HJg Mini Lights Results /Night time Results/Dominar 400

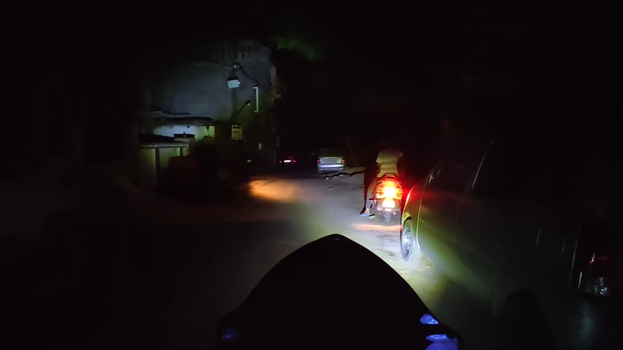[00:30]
यह मैं दिखाता हूं को अभी वाइट लाइट में और यह यहलो लाइट में, सो रिस्पॉंस बहुत अच्छा आता है, अगर आप उरिजिनल कॉलिटी यूज़ करेंगे,
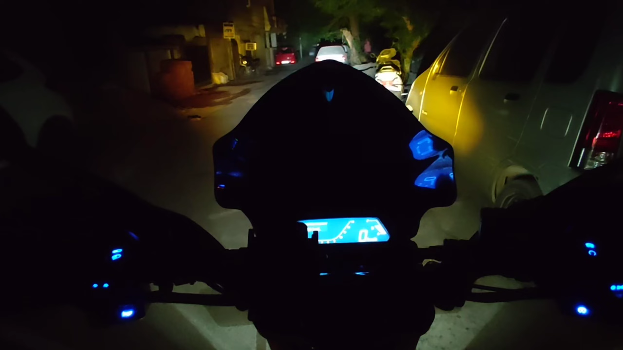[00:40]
सो फाइनल यह भी बाइकी लाइट और जो मिनी लाइट से दोनों कर दी हैं, रिस्पॉंस आप देख सकते हैं सामने, कितना दूर तक जा रहा है, यह लोबीम है, यह हाई भीम, � बिस्पॉंस देख देख देख देख ते